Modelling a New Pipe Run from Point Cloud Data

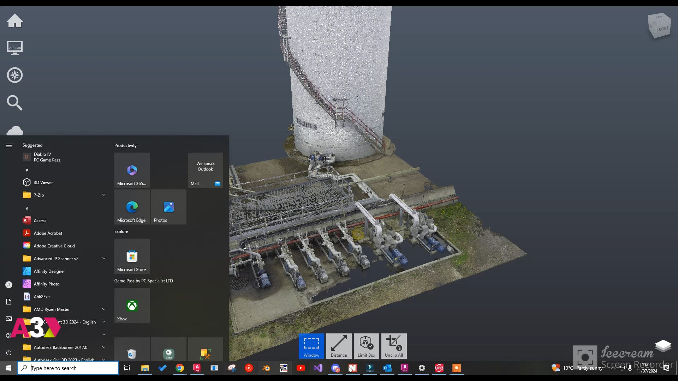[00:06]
Hello all, I hope you're all well. So I'm just going to run through today the way that we use point cloud data inside of A3D to obviously first of all be able to model out existing sites and second of all give our customers the power to be able to actually model out and run new pipelines across their site by using the point cloud data that were already captured.
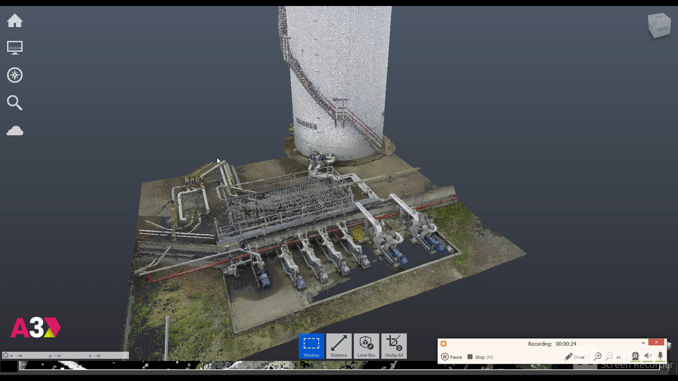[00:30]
So today we're going to be looking at this small area which has got a tank over here, a set of pumps and we're going to look at piping from this connection over here
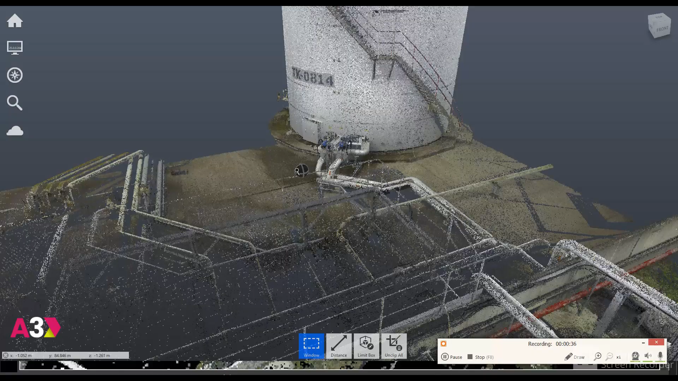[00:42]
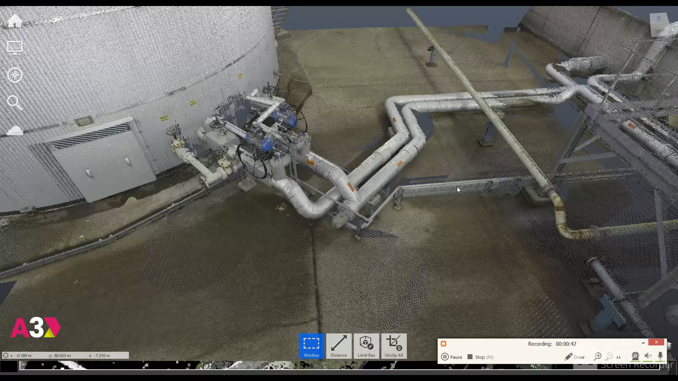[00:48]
and then run the pipe, take into account the ground profile, we've got a cable tray over here,
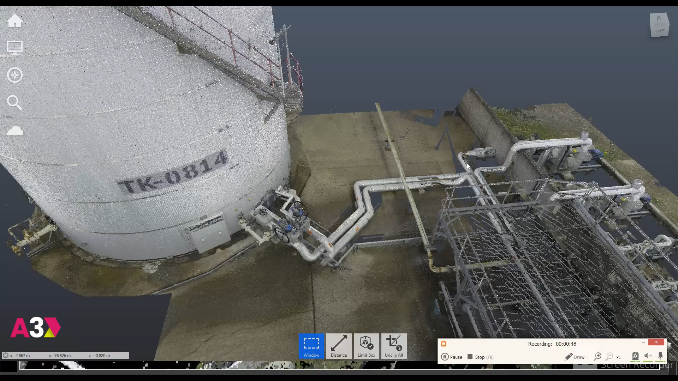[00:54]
we've got to be able to jump over these pipes and we're going to pretend that the customer's putting in a new pump over here and we've got this new suction line basically. And I want to take into account obviously the everything that's already on site, I want to be able to model everything to spec,
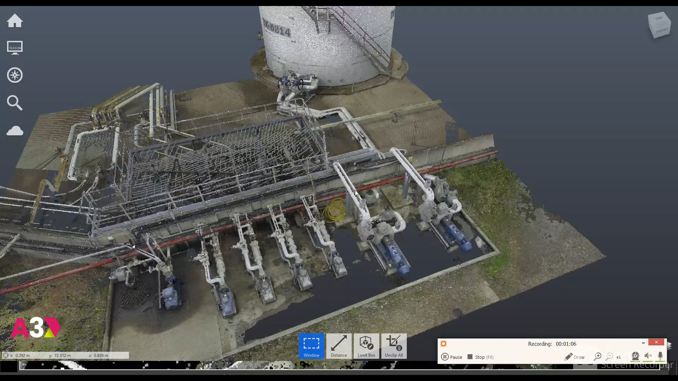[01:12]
I want to add in the pipe supports and then I want to finally be able to export our isometrics. So I kind of want to run through the whole lot. Now just a quick look at the area that we're looking at today, that the area that we're going to be modelling from,
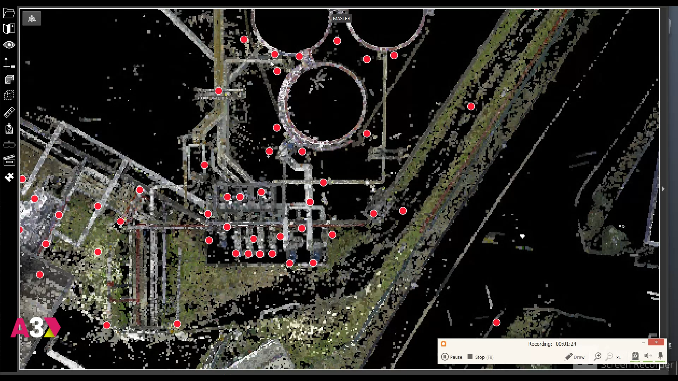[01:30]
it was, I can't show you the whole site because it's a client site, but the area that we're looking at is about 30 scans. Now we, depending on the type of kit and depending on the accuracy and whatnot and other requirements,
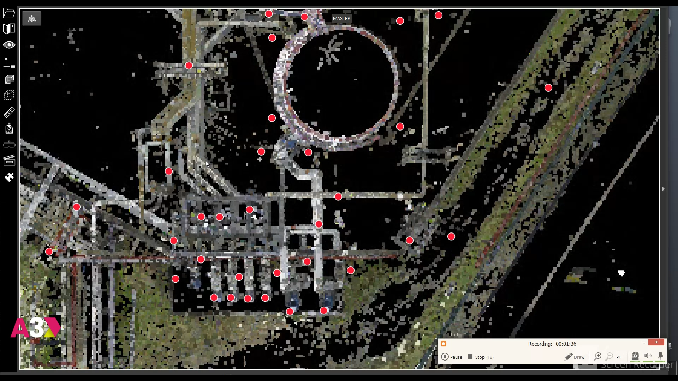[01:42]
we are generally look at roughly capturing about 90 scans a day. And this particular area that we're looking at is about 30. So I'm going to go into one
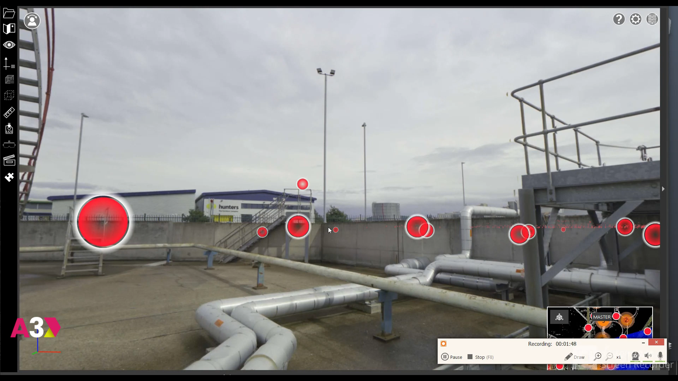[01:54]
of the scan positions which allows us to look at the 2D panoramic image of this particular area. There's the line that we're looking to tie into and we've got some obviously existing insulated lines here, cable trays and the wall that we plan on jumping over.
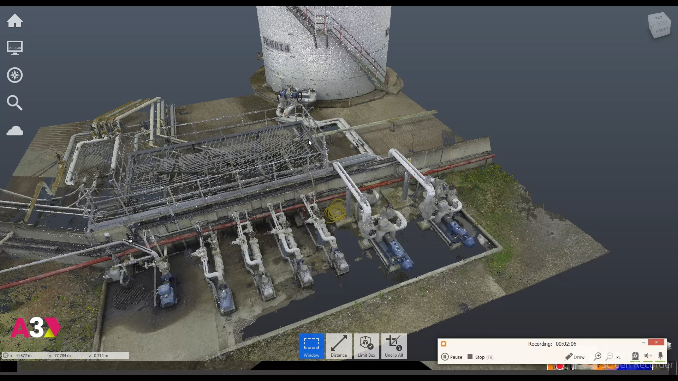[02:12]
So looking at the recap data, which is the raw point cloud data, the first thing I'm going to do is look at just cropping out the data, cropping the data that I just need. Because point cloud data can generally be quite large in size.
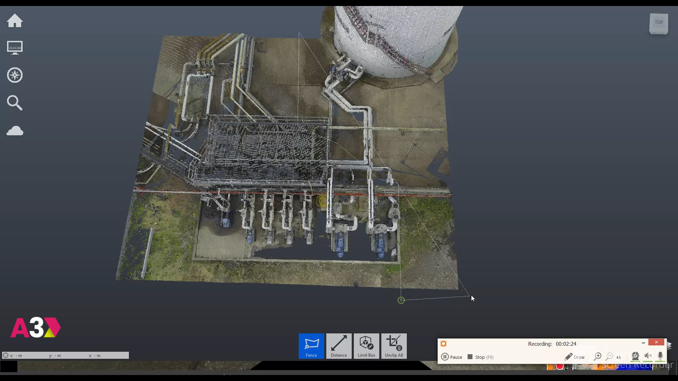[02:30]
So it's a good idea just to crop out what you need. So I'm going to crop it out. And we can go into further detail if we wanted.
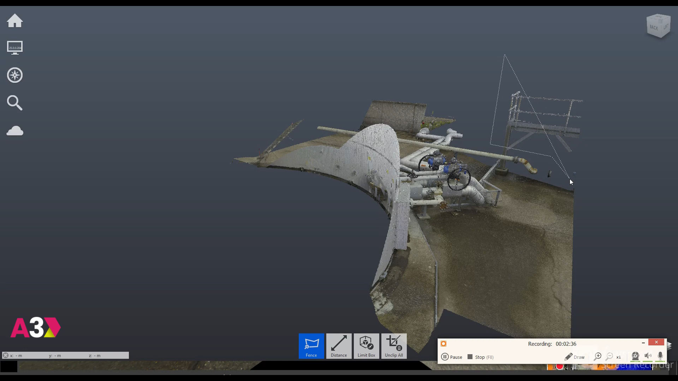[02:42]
And clip it out further. So I'm going to export this out now. And then we come back and look at the next step.
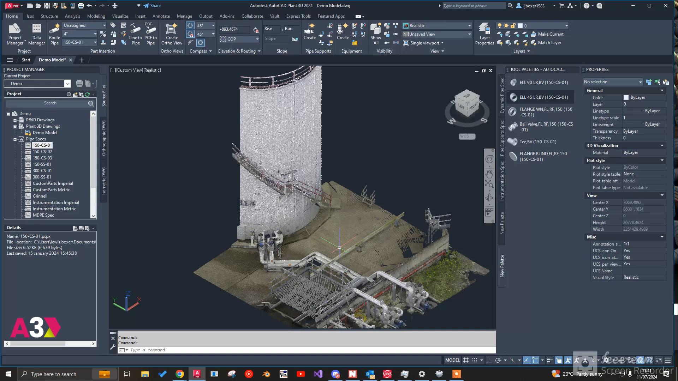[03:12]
pin IDs and model out process pipework. So it's specifically built around the process industry. Originally built for kind of like green field sites where now the ability to be able to bring point cloud data in allows us to model out existing sites to allow us to do like future design changes.
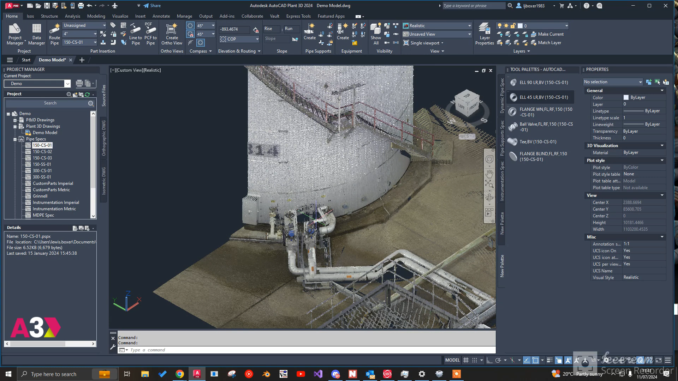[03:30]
And obviously the beauty of having the point cloud data in it allows us to take into account everything that's
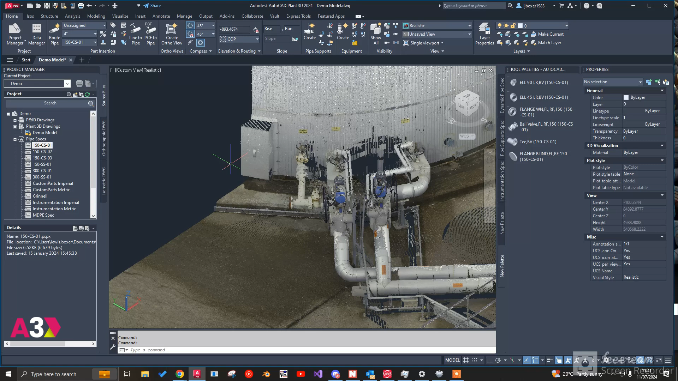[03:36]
already there and tie into existing pipework which I'm going to show you now.
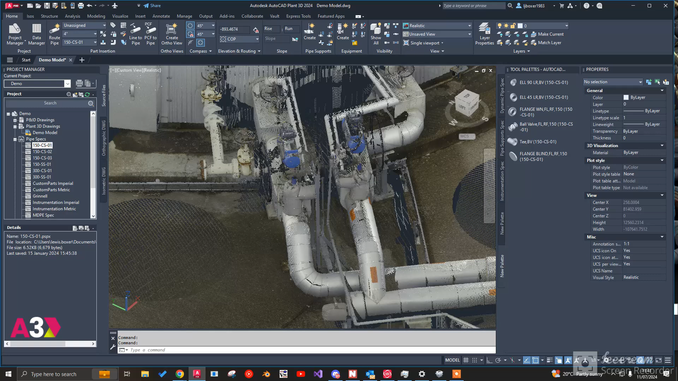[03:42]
So I'm going to tie into this existing line over here. I know it's 4 inch. I'm going to do this extract a center line from the point cloud data. And it's a highlighted pink there because it's picked up on the pipework and I've set it to 150 pound carbon steel spec. And I'm just going to add that line in like so.
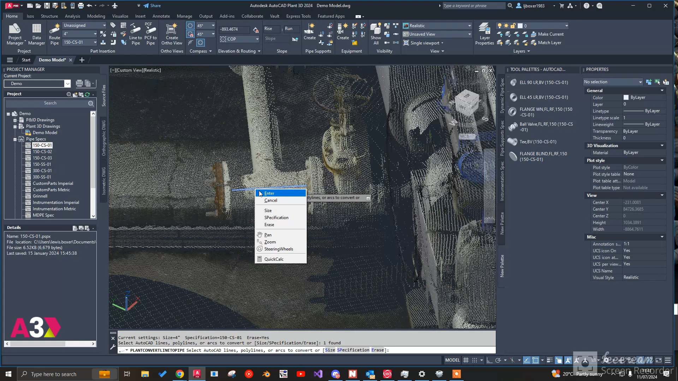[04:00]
Then we're taking the weld net flange.
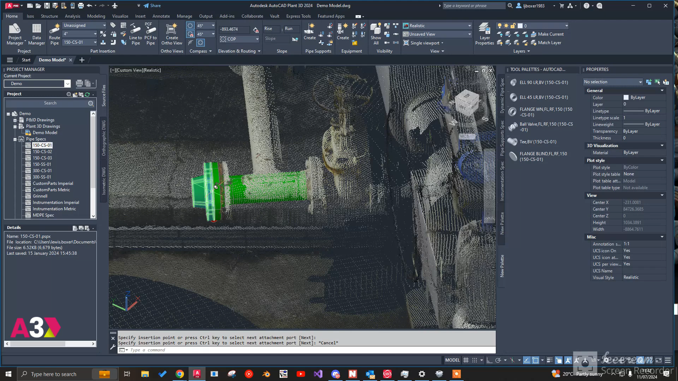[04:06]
So what I'm doing here is is just modeling what was already there basically.
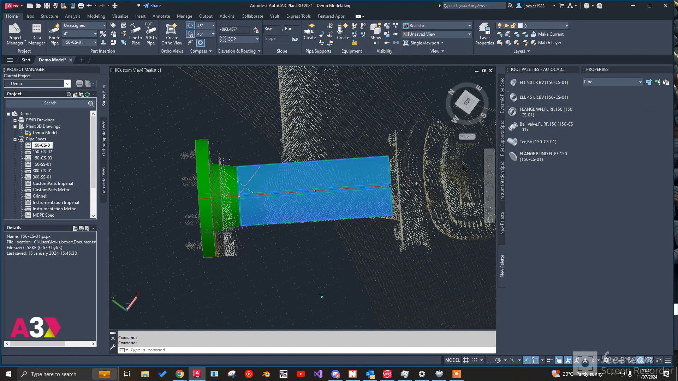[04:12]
I'm just going to drag this back like so. Turn the properties off and speed things up a little bit. So at this point we've got our existing line modeled in.
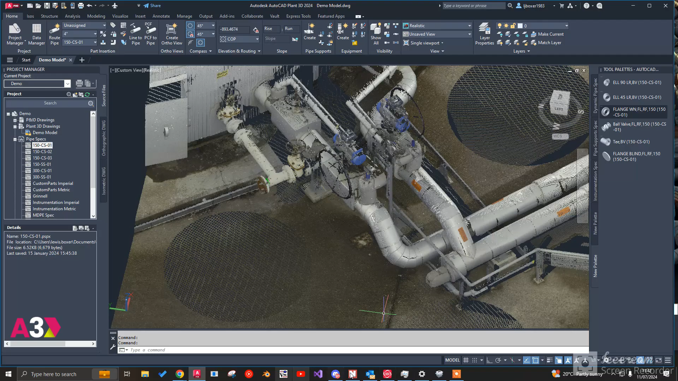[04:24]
So we can now look at modeling the the new line.
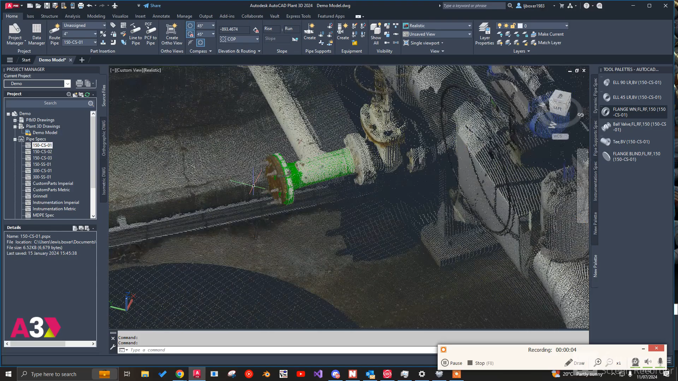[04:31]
So I think the best course of action is to put a ball valve in.
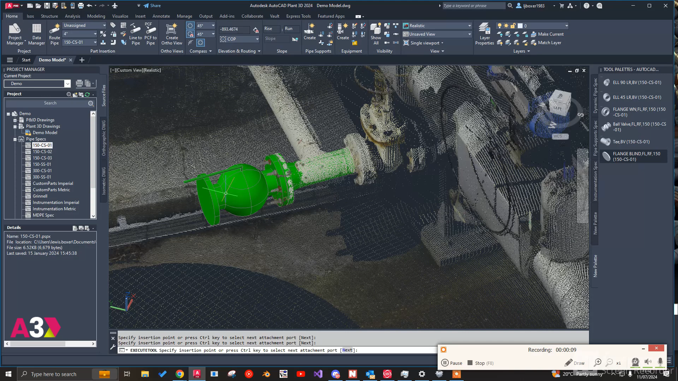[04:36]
So we've got the ability to isolate this line. And then we're going to put another weld net flange on. You'll notice that as soon as we put that weld net flanges on both sides that it's automatically put the gasket in and it's automatically because of the spec being set up put in the bolt set as well.
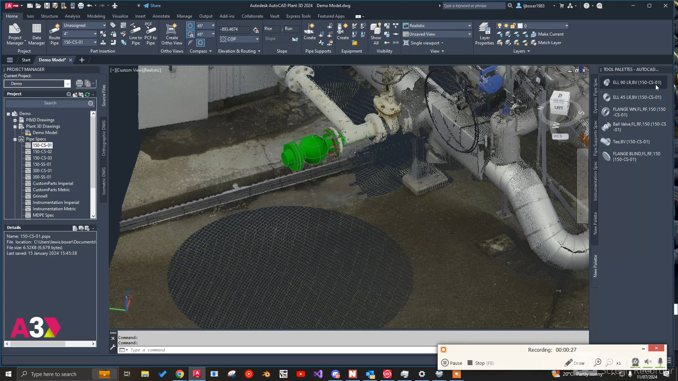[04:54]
I'm going to bring this line down so it's closer to the ground